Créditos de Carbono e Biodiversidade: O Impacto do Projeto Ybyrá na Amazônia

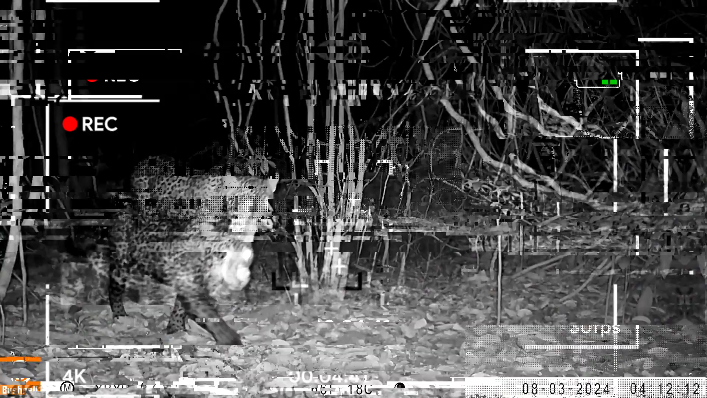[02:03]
até uma onça pintada em uma captura noturna. E ver o maior felino das Américas por aqui é um bom sinal.
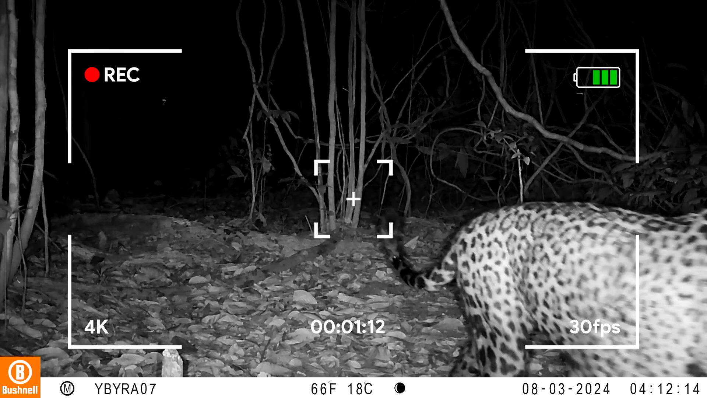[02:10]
Mostra que o ecossistema está em perfeito equilíbrio.